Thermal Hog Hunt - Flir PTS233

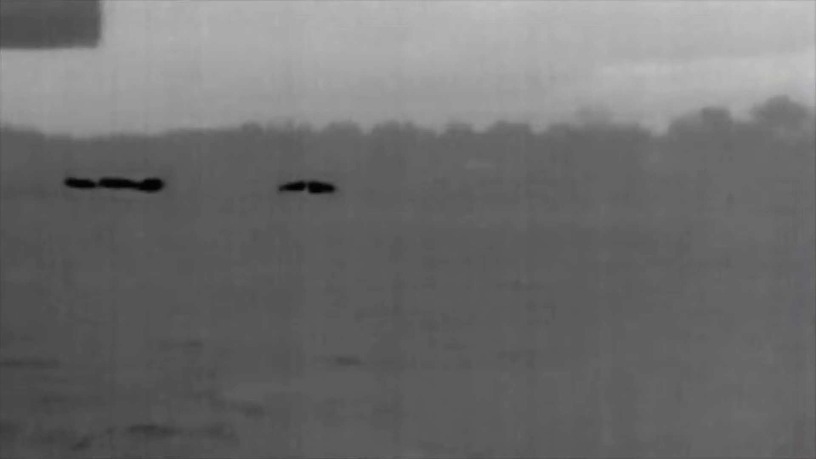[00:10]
Anyways, I'm running a 300 blackout,
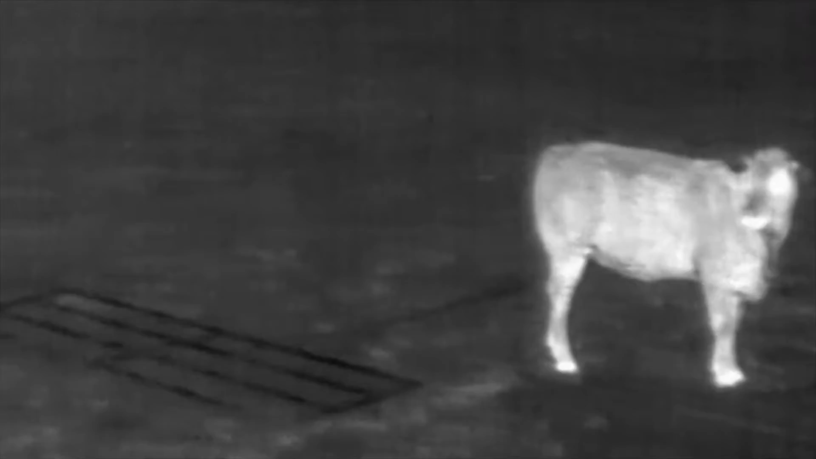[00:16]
the Reaper grip, and we're going to see if we can get on some hogs. It is about 8:15. We're just getting out here.
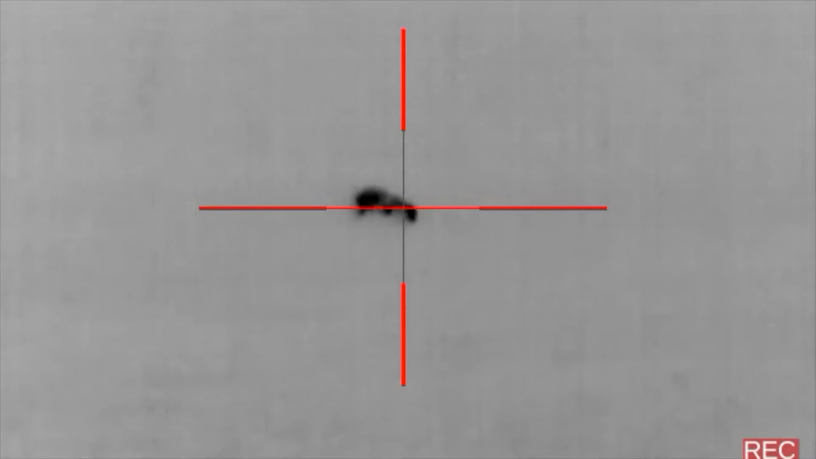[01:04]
And once he was at that point, I put a round in him. And I unfortunately did not have my camera rolling whenever I shot him the first time. He ran in between me and some cows. I was able to get the camera running real quickly. And then once he cleared the cows, I got a couple more rounds in him to put him down.